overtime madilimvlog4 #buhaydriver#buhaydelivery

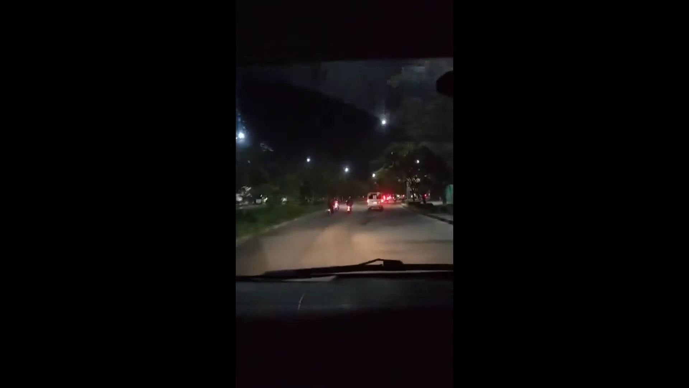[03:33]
Idol, galing pa kami ng Las Piñas mga idol. Layo ng tinakbo namin.
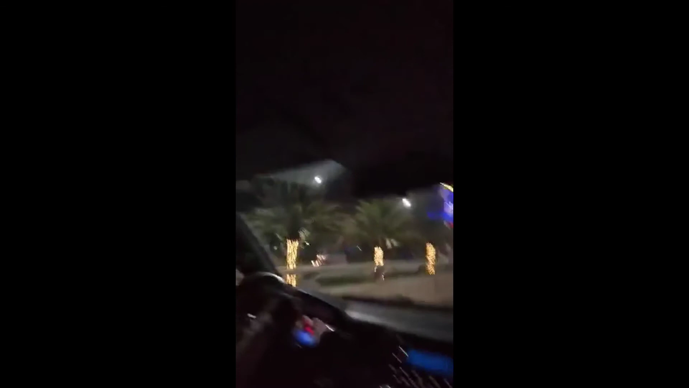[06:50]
Dito mga idol, sa baba, ito yung papunta expressway. Expressway, skyway.